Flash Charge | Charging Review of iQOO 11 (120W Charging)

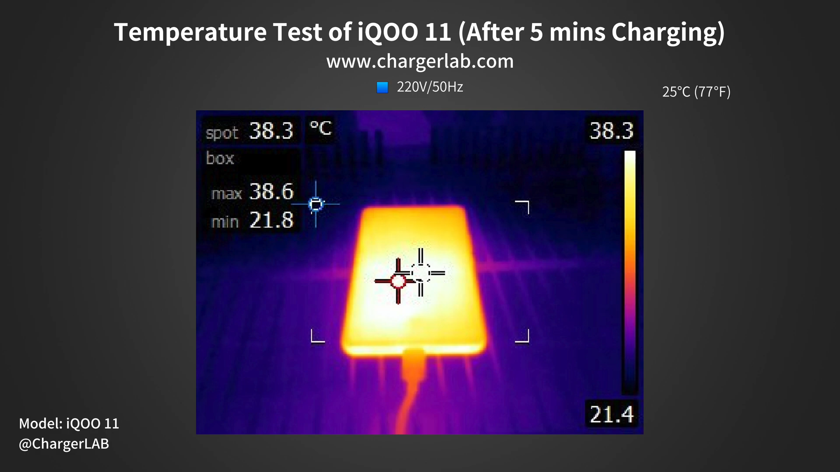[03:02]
On screen: spot 38.3°C, max 38.6°C, min 21.8°C, scale top 38.3°C, scale bottom 21.4°C
After 5 minutes of charging, the maximum temperature on the front is 38.6ºC, and 42.1ºC on the back.
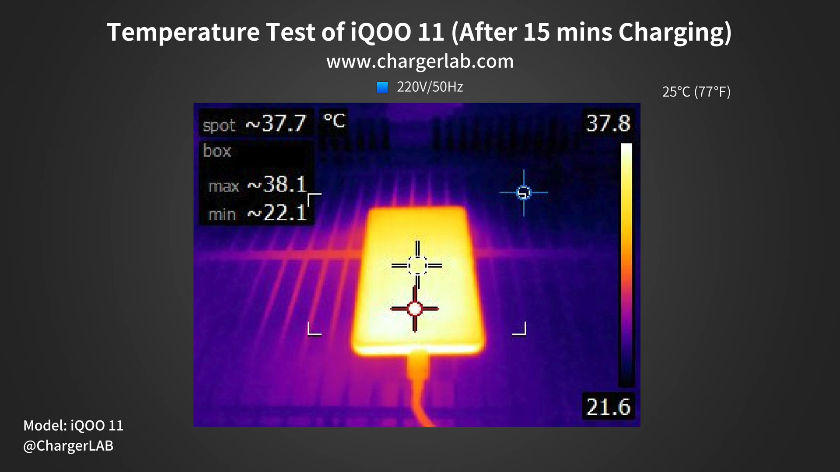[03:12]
On screen: spot 37.7°C, max 38.1°C, min 22.1°C, scale top 37.8°C, scale bottom 21.6°C
After 15 minutes of charging, the maximum temperature on the front is 38.1ºC, and 39.2ºC on the back. So, the overall temperature is pretty stable at around 38-39ºC, close to your body temperature.